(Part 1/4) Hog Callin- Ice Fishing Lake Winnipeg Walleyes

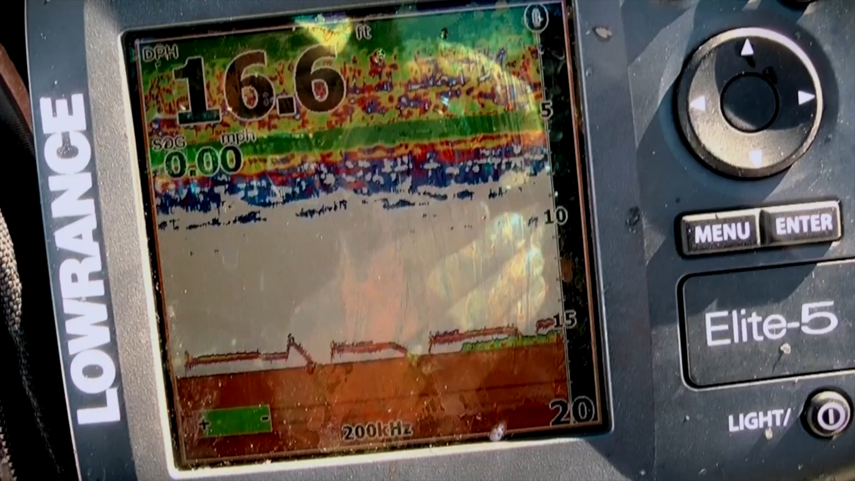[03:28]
On screen: depth 16.6 ft, speed 0.00 mph
everyone's using real-time LCD fish finders to nail down more specific details like jigging cadences.
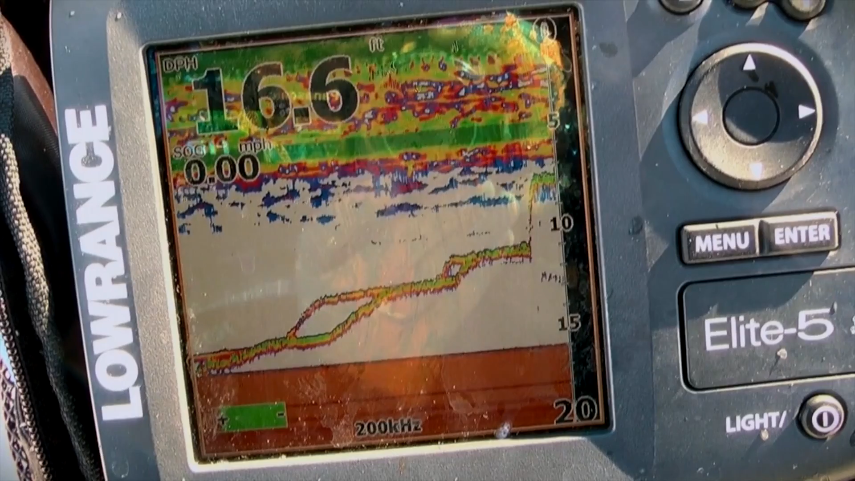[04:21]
On screen: speed 0.00 mph
But this was my first time out on the ice and I quickly became very focused on the part of the overall crash course that involved keeping these walleyes interested in my lure as they came in for a look on the graph.